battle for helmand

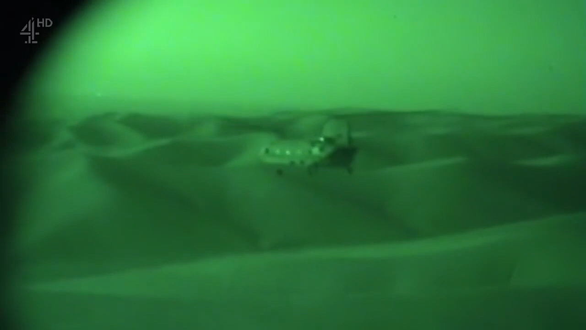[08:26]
They waited until the early hours to set off, to avoid being shot down by the Taliban.
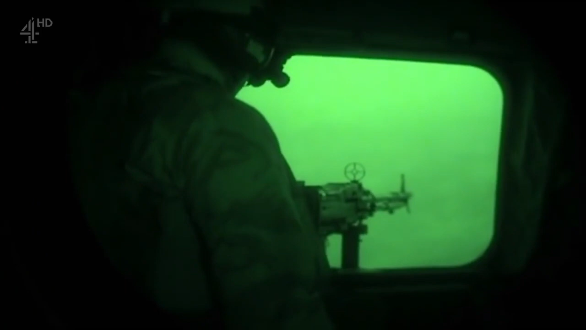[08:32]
And we all sat on our bergens looking out the back of the Chinook.
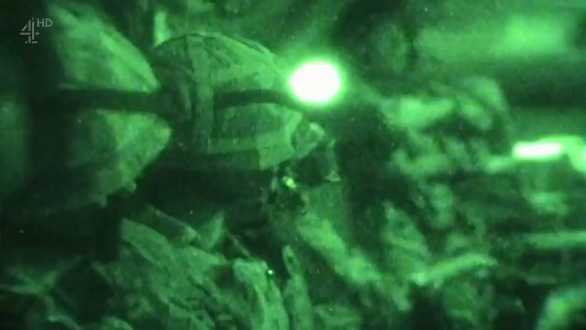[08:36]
And I can remember Bastion disappearing into the night, just watching the lights disappear. And I do remember thinking, I wonder if I'll ever see that place again. And I wonder how long it's going to be.